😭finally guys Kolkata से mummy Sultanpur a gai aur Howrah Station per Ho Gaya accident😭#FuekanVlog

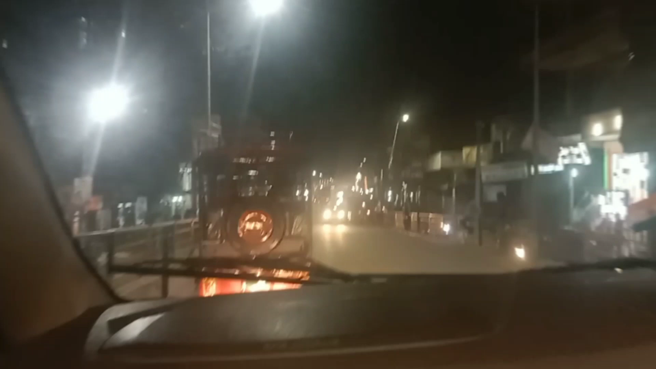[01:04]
सुल्तानपुर सिटी पहुच चुके हैं हम यह सुल्तानपुर सिटी सामने मुस्कान टावर अब यहां से घूमेंगे हम लोग लेप्ट और यह
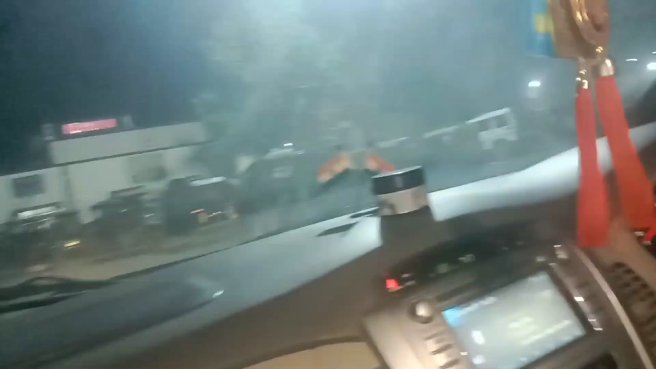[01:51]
सफाई चालू है रात को यहां पर यह देखो तो अभी हम खाड़ी खड़ी करेंगें दूसरे साथ दादाटो
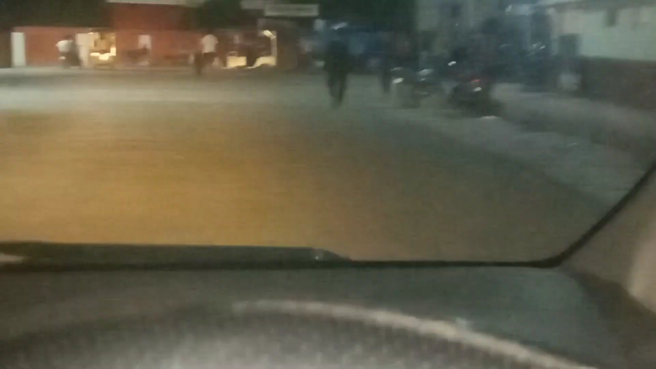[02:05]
तो देखते हैं हमारे मामा आच चुके हैं पहले यहां पर इस्टेशन पर कहां बैठे हैं
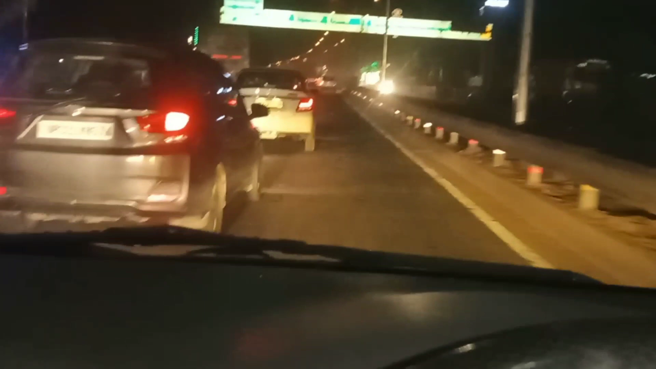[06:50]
तो गाइज यह रोड़ सीधा जाता है लखना हूँ लेकिन